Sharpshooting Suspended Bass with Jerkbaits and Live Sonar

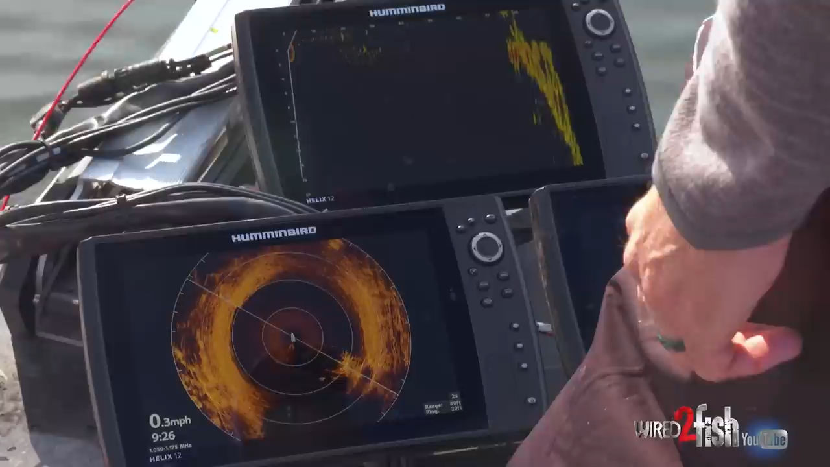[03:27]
On screen: speed 0.3 mph
The thing that I get with live that I just can't get with that 360 is really seeing just how tall something is.
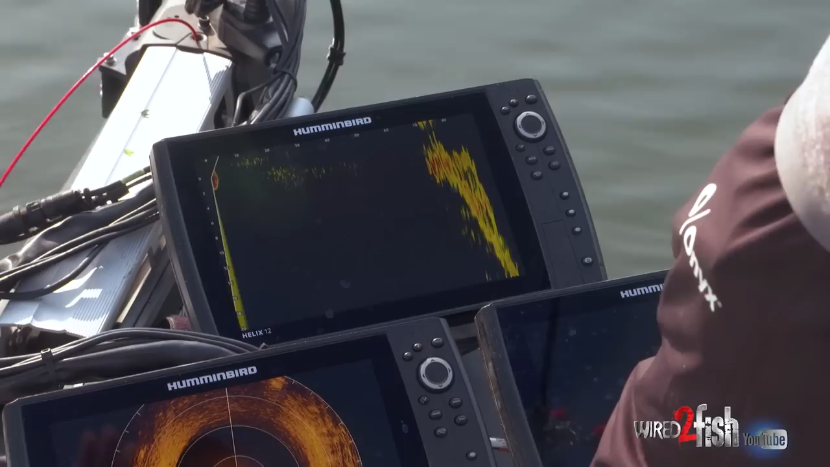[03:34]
You know, seeing just how high it comes off the bottom like that, that brush there, for example,
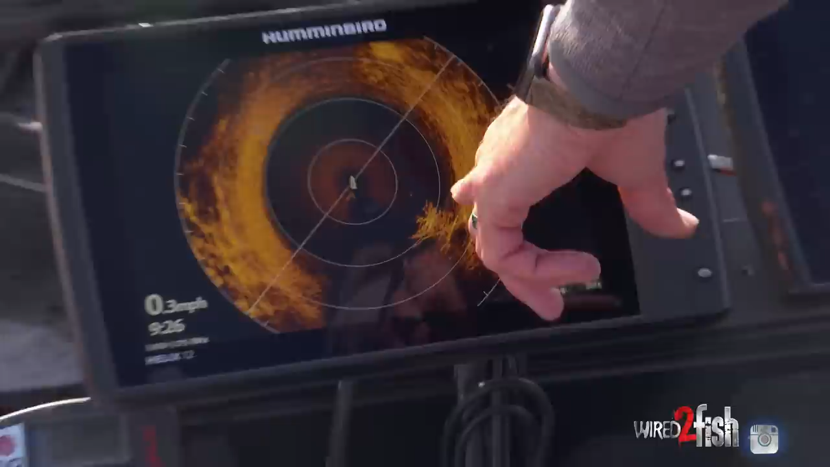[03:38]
I know it's up off the bottom because it's coming into, coming into the water column there,
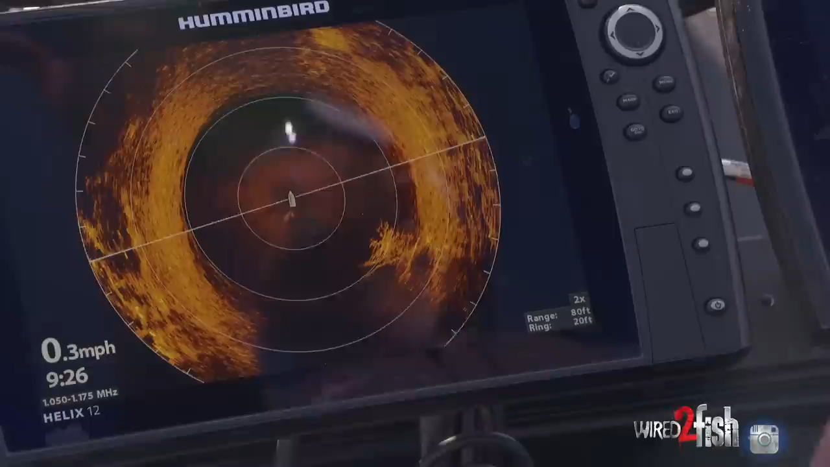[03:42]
On screen: speed 0.3 mph
but I don't know just how high do I need a jerkbait that runs four feet deep?
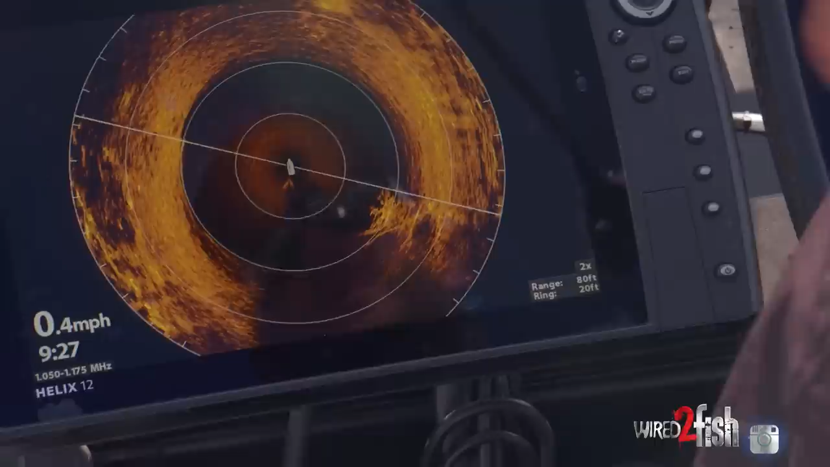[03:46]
On screen: speed 0.4 mph
Do I need one that runs eight or 10 feet deep? I really can't tell that, but with live, I can.
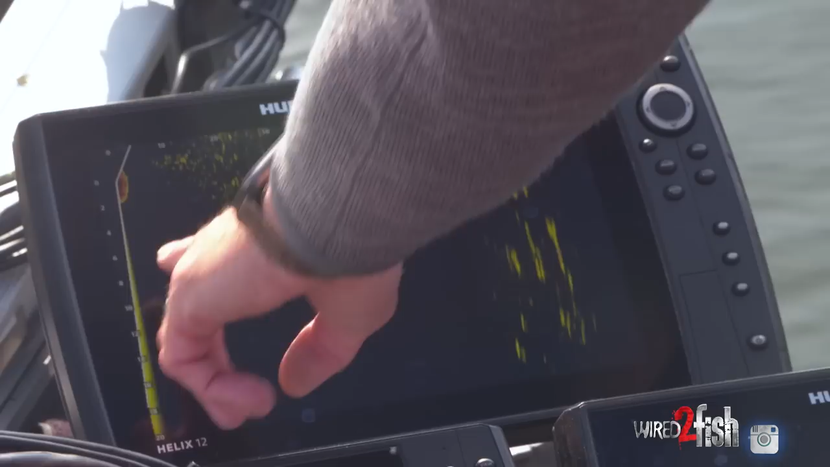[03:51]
So I'm pointing at this tree that's up here. It's going to show up up here, up ahead of the boat. In this direction, the top of that tree is only two or three, maybe four feet deep, and those fish are suspended right up in the top of it.
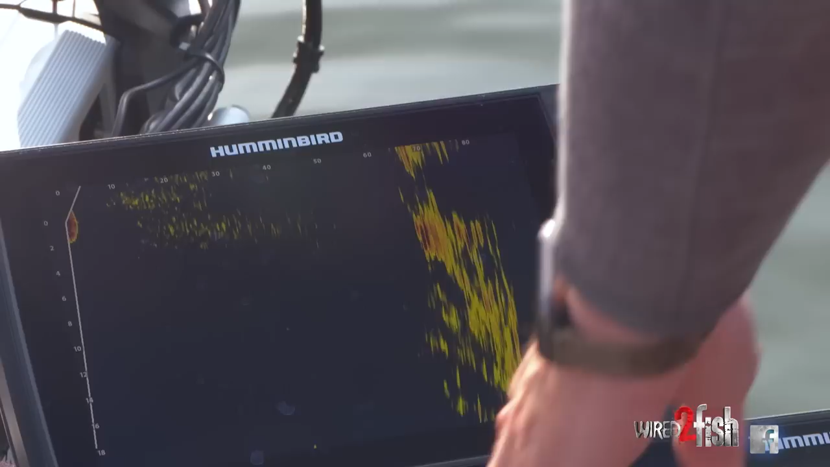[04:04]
And that, so that's the same tree right there. It doesn't look nearly as significant, just due to the way that it's positioned and the way we're sitting looking at it.
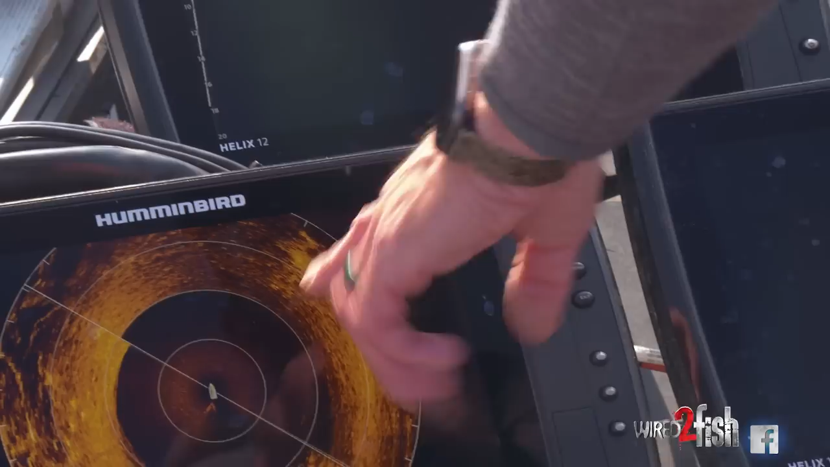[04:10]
But I can make my cast up there with that jerkbait.
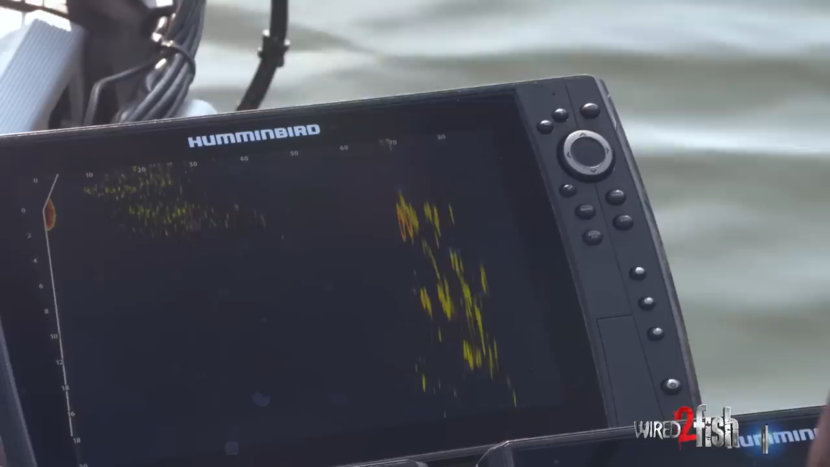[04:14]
Saw the bait splash over here. Bait's coming down to it.
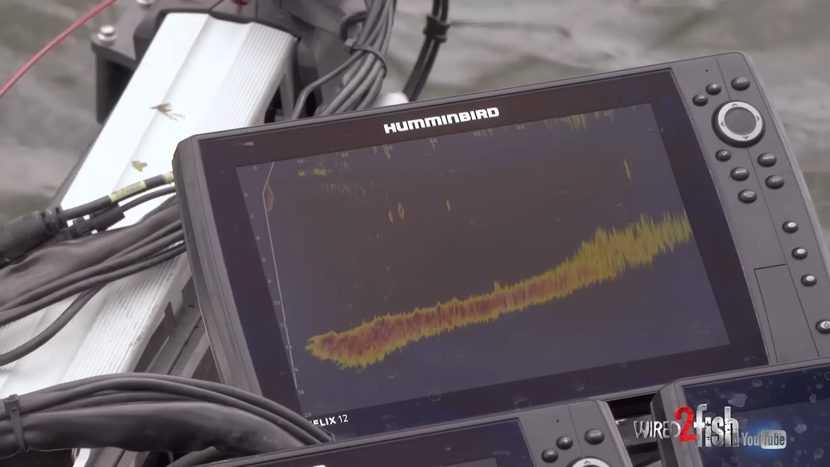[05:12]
Just like now, putting my bait right on that fish's nose. Being able to pick up fish that you would have never, never knew existed.
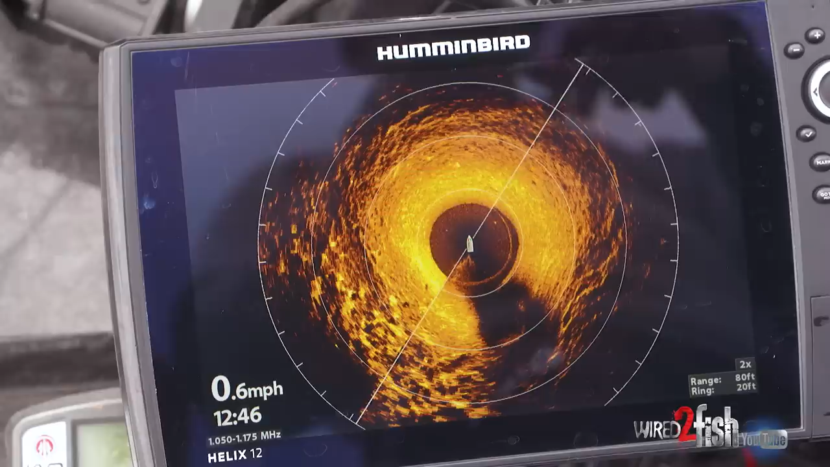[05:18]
On screen: speed 0.6 mph
And a bass. We've got a little bit of grass. We've got some sand around. You know, not a lot of big structure right here, to be quite honest.
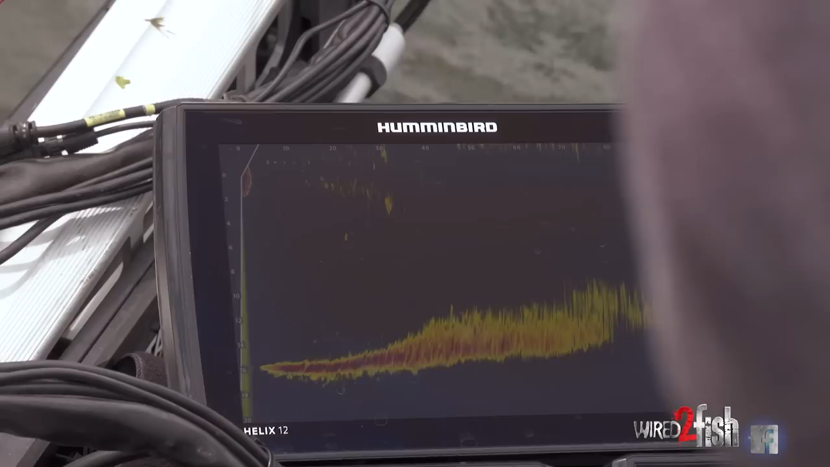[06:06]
You barely get it under water some of the times. Those fish are sitting really, really high in the water column.